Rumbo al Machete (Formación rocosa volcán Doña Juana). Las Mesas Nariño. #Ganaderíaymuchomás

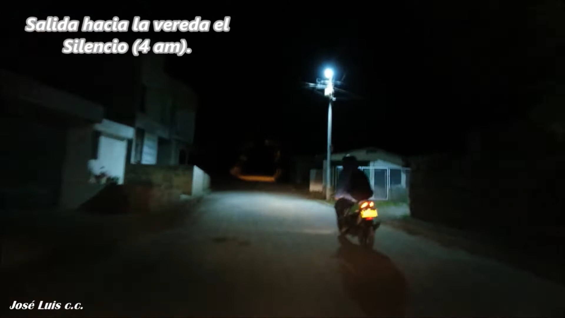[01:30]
Bueno, partimos rumbo al sector conocido como la vereda del silencio a las 4 am,